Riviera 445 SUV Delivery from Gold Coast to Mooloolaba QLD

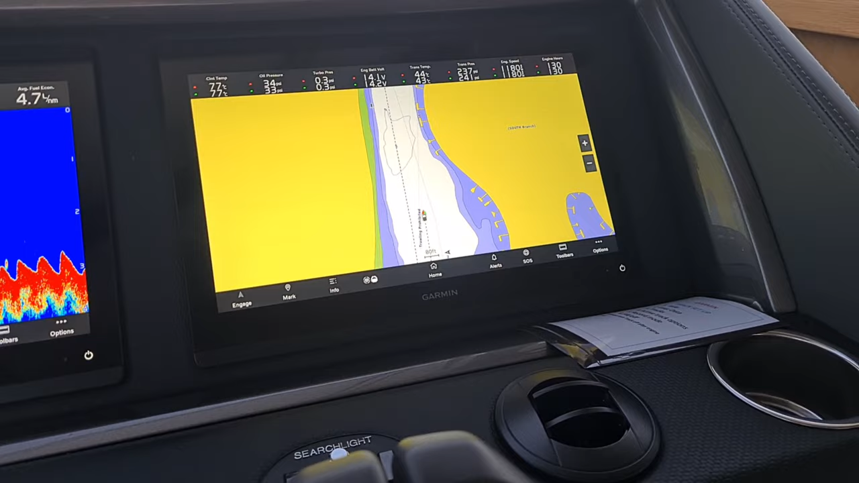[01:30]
That's the track mark that I'll leave for the whole trip today. On my left screen there, we've got the depth sounder, showing my depth very clearly,
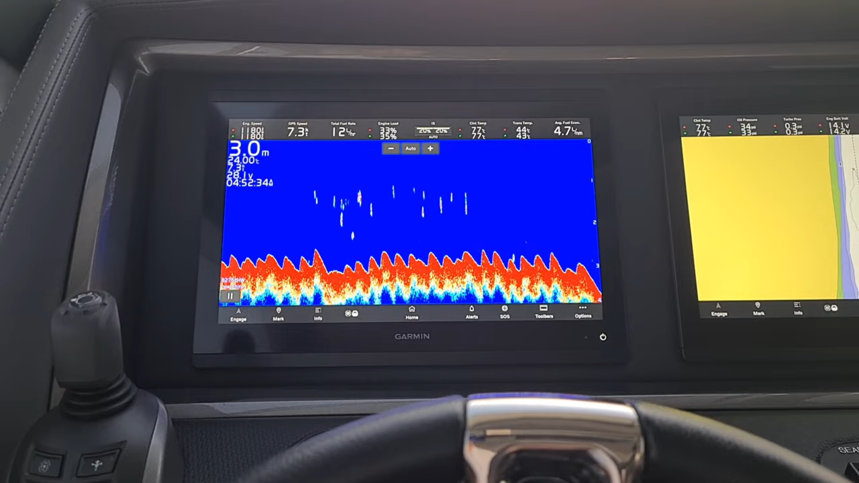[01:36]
On screen: depth 3.0 m
and then across the top of both screens, I've got all my engine data, my trim assist,
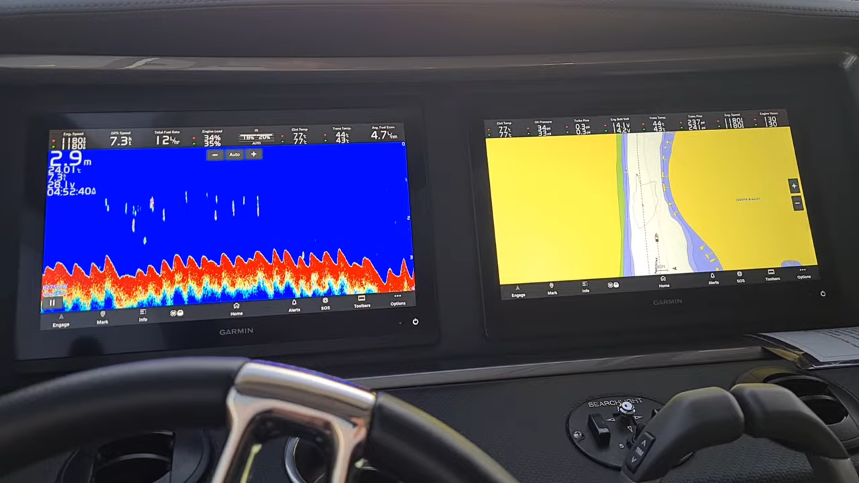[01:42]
On screen: depth 2.9 m
Volvo interceptors, fuel data, everything you need to see when you're doing a trip like this. This is my Volvo Penta screen.